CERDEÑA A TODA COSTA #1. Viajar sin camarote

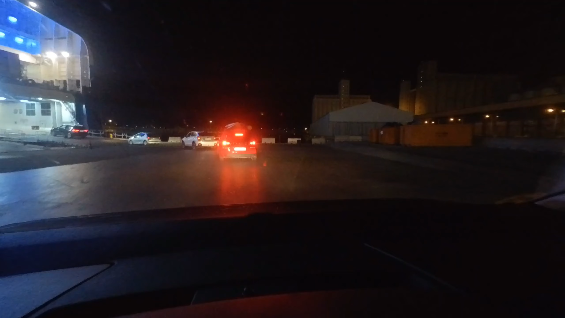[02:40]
Bueno, pues ya vamos entrando en la barriga de la ballena. Por fin.
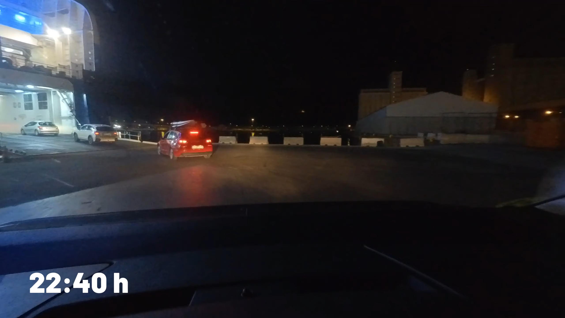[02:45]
11 menos 20. Y accedemos al ferry.